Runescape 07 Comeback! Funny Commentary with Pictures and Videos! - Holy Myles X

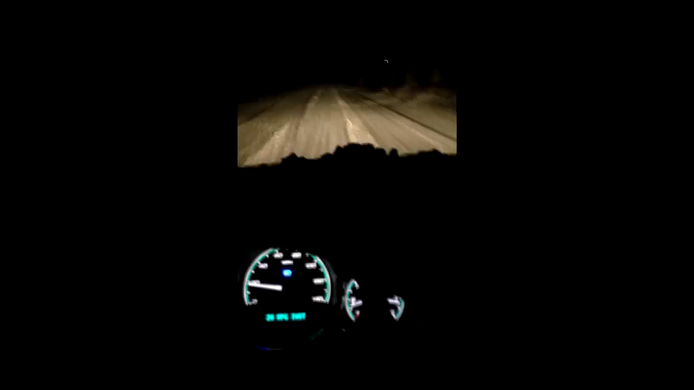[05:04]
all right boys I'm away home there's a road it's all slush and ice going 20 miles an hour